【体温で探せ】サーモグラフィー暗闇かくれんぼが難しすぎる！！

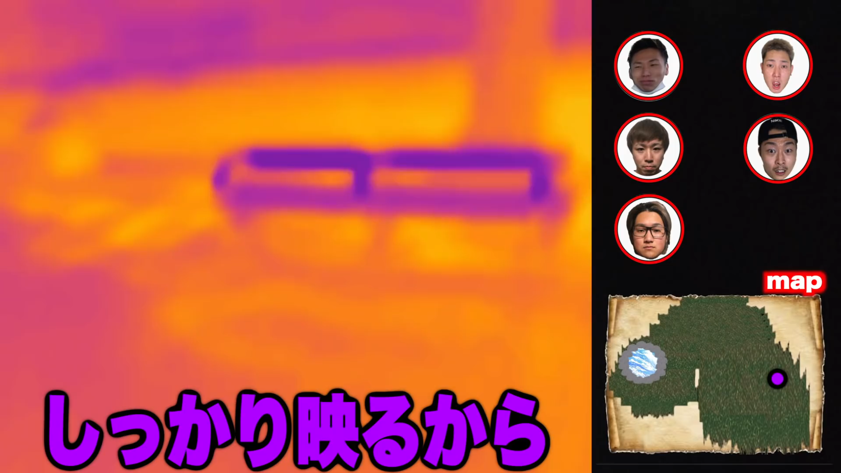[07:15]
やばいマジでいねえ建造物とかもこうやってしっかり映るから見えてもおかしくはないんだよなはい、2つ目の芝をとりあえずぐるっと回ったんで最後、
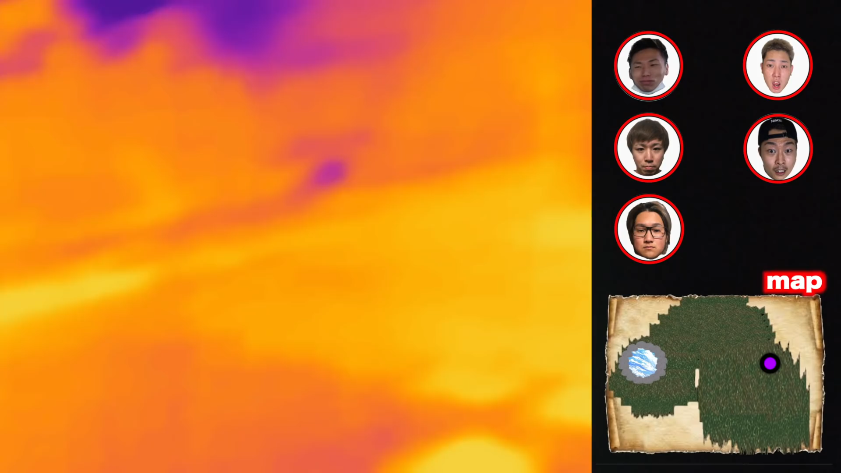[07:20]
優遇がある3つ目の方行きますお?見つけた!木の上の人たぶん持っちゃうかなうそー!
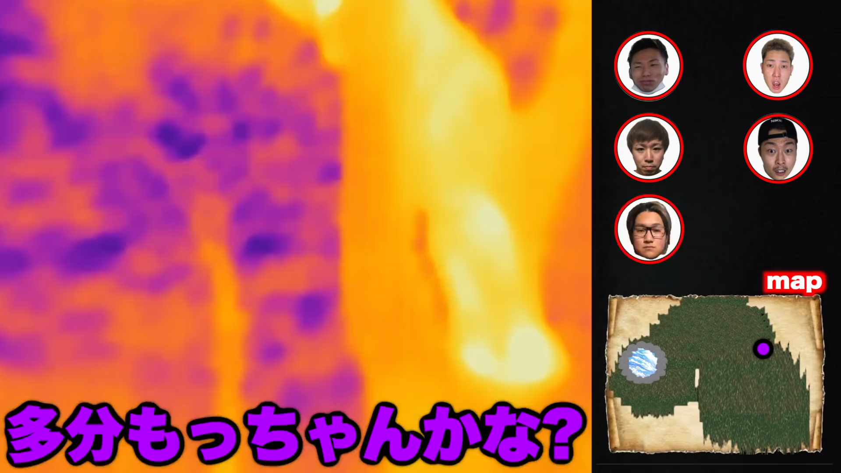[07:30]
はい、一人向けとわさすがサーモグラフィそんなバレる?ガッツリ映ってますよ一応、少しでバレたら覚えたそれ一応辛いねくそったるー!
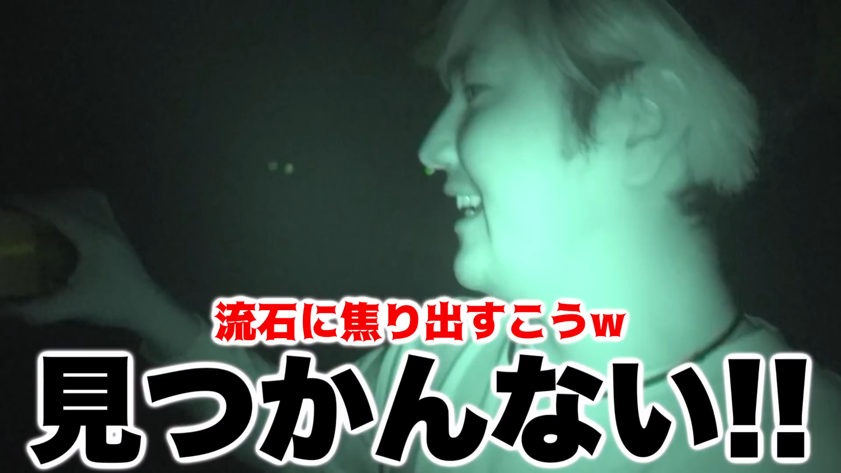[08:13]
ないいやこんなスタート入り口の方まで来ないよな普通だったらってことはいないのかなこの付近にはさすがにおらんよねいや待って、むずすぎるなこれ意外とおるねーまあとりあえず一人は今サーモグラ
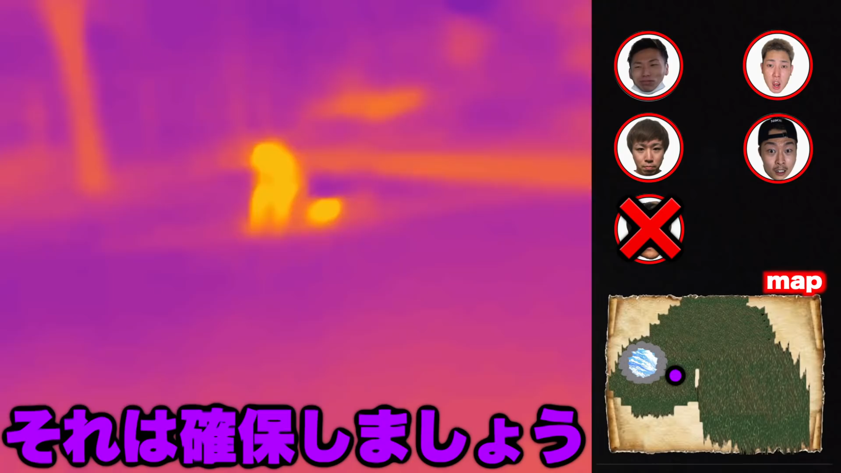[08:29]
フィーに写ったんでそれは確保しましょう座ってますねーけーすけかなこれは遅いよ
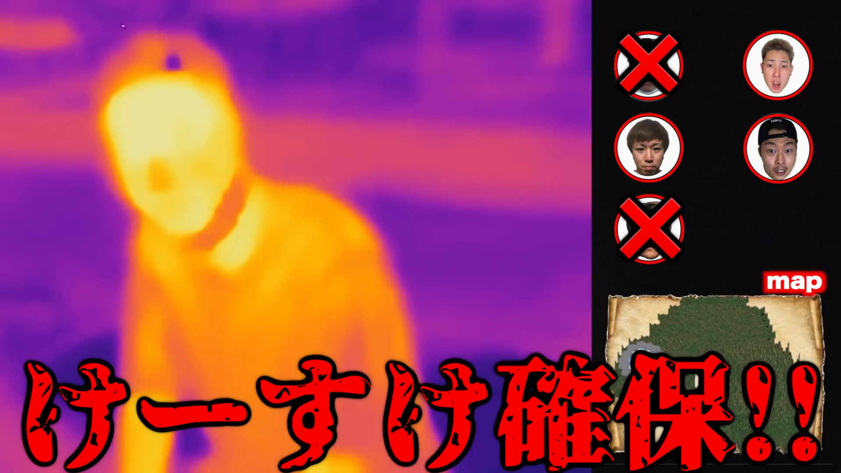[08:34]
見つけました遅いよすいませんあなただ私の技にね溜まっちゃいましたねえ?
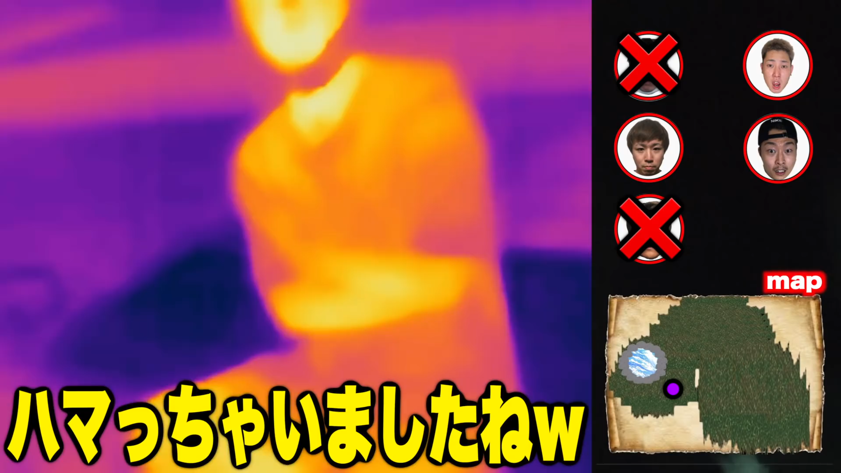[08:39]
散らばって指笛で引き寄せるっていうあーおと
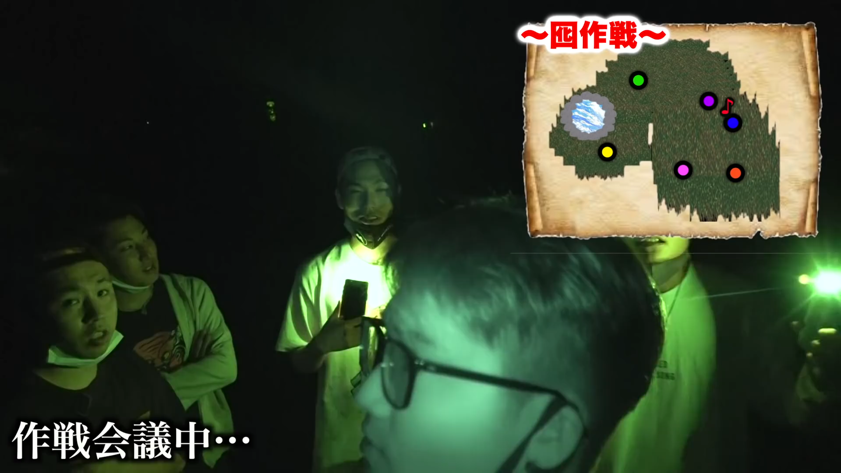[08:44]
り作戦みたいなねただのおとりなんで距離を離すためにでしょ?てことは向こうにいるやっぱ予想通りやそう、あれは一回置いとこうって時間がねえ